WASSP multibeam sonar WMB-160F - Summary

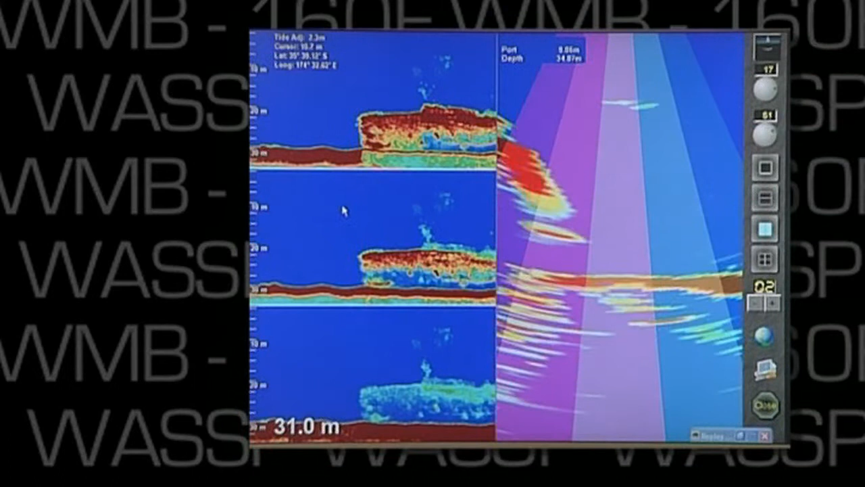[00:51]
The ability to see not just below the vessel, but in a wide arc, port to starboard, takes out all the guesswork and provides for greater efficiency.
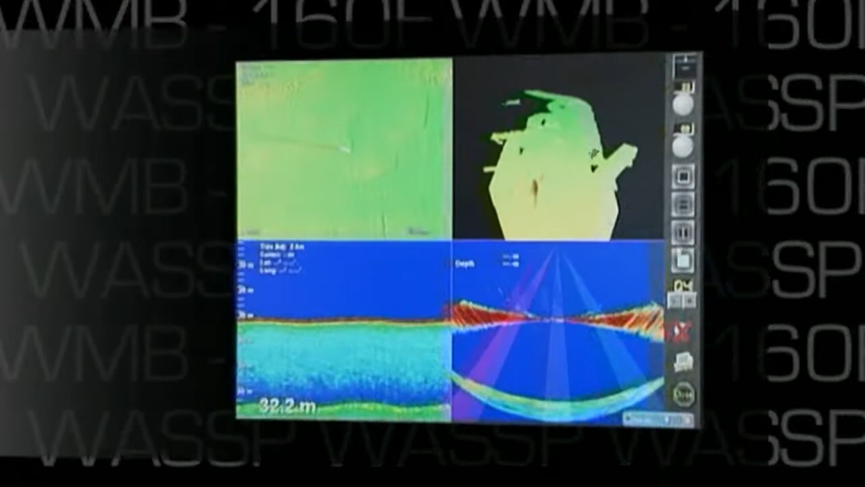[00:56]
And the multi-display views allows the operator
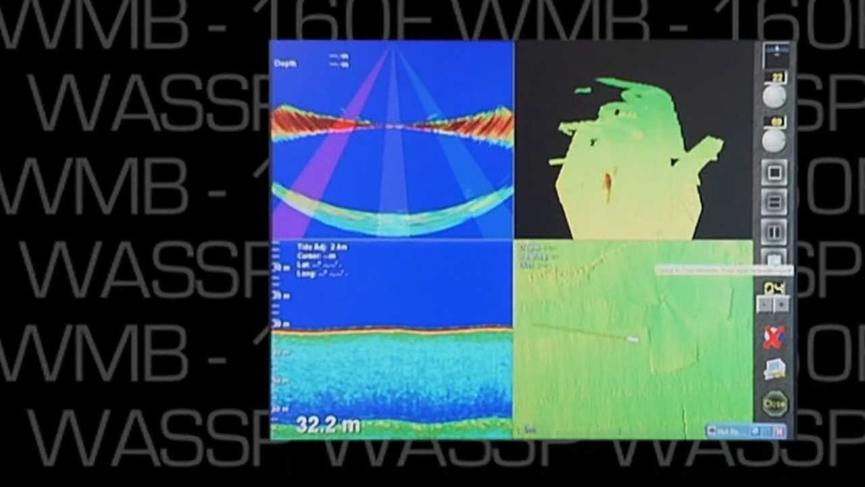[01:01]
On screen: depth 32.2 m
to see exactly what they feel to be important for the task in hand.